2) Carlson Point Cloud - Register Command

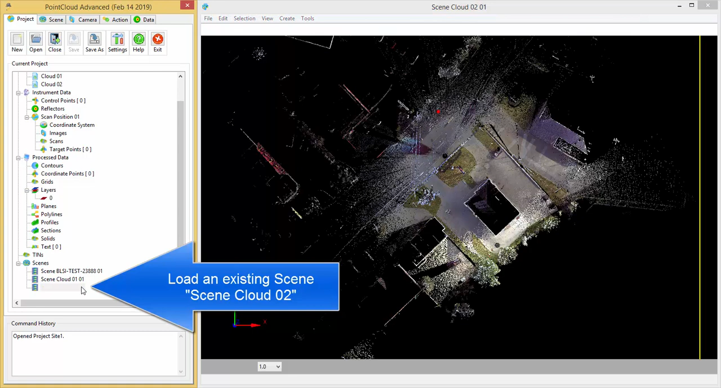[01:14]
And now what I want to do is bring in the destination points here under process data.
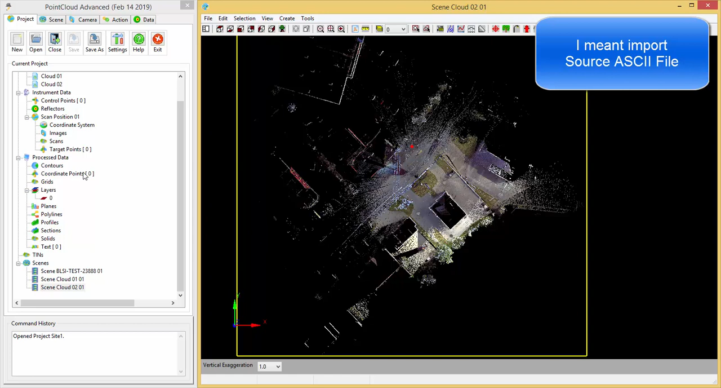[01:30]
So I'm going to do import, and we're going to go to browse,
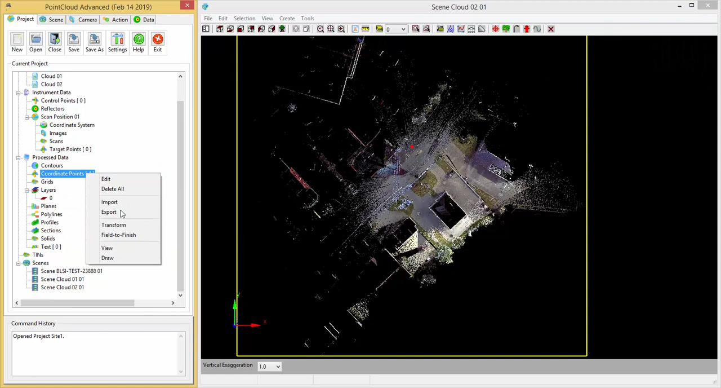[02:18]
Now if I want to view those four points in this point cloud view, I can do append,
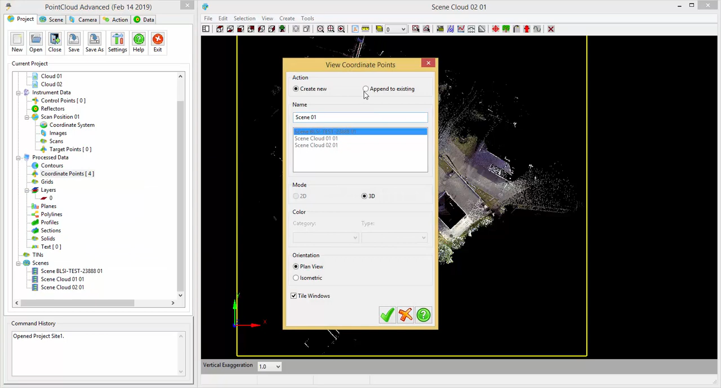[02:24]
pick the second view there, and you can see that's where they are located right there.
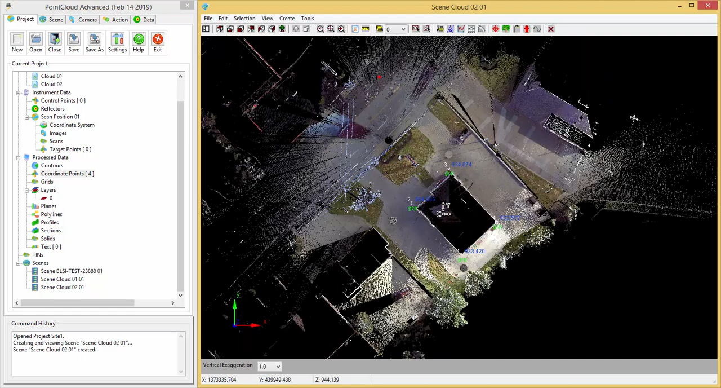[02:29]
They're located at the four corners of that building, but it just so happens that these four points are not lining up properly here. If I minimize this, you can see these four points are located here, but the building is over here.
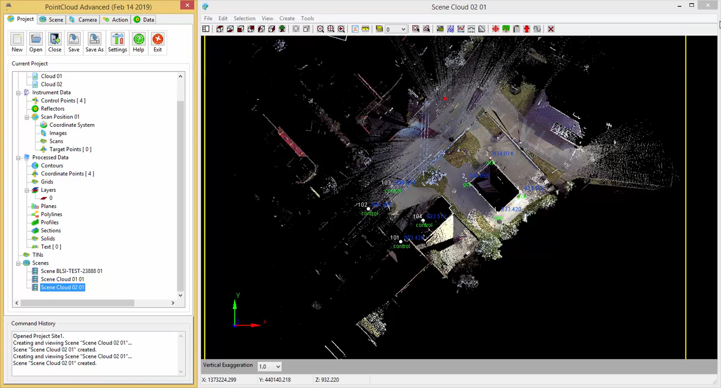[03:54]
and this whole point cloud will be registered to move to this location. So with that done, I'm going to close that, and we're going to go up to the cloud two right here and come down to register.
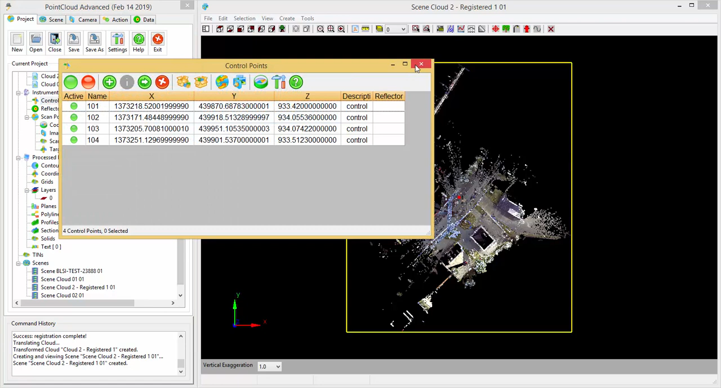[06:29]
So if I come up here and I do view, and I pick append,
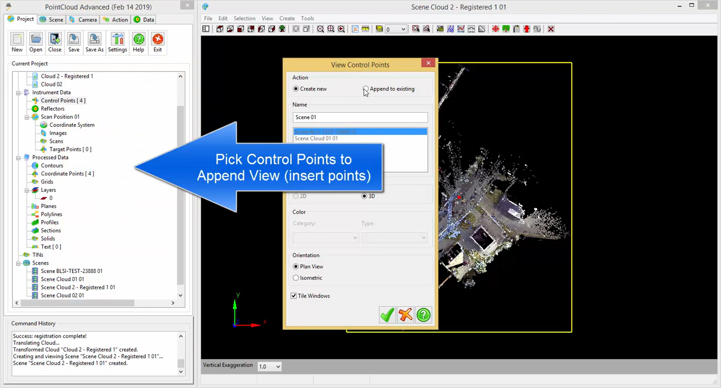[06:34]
and pick that view to append, pick OK,
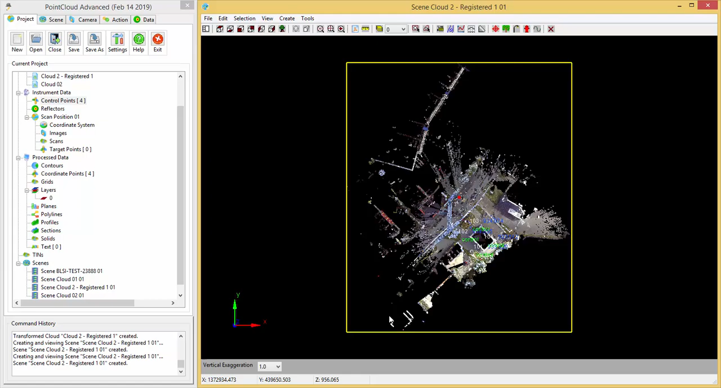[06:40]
and there they are, right where they're supposed to be.
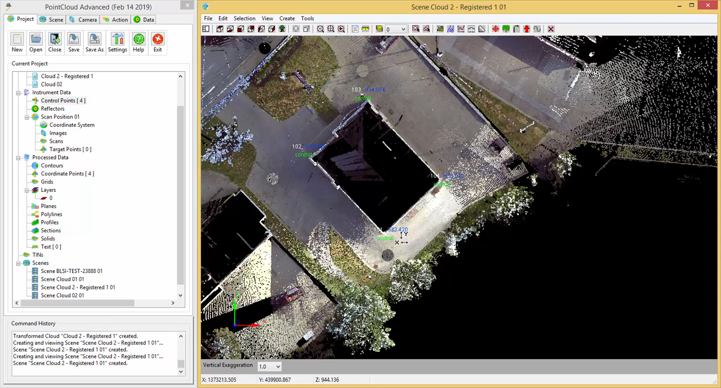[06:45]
So at this point, let's go ahead and save this registered cloud. And now that is in our state plane coordinate system within our control,
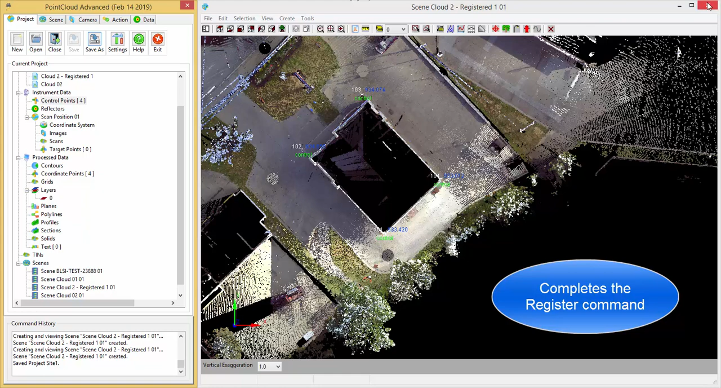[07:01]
and we are now ready to map in this file.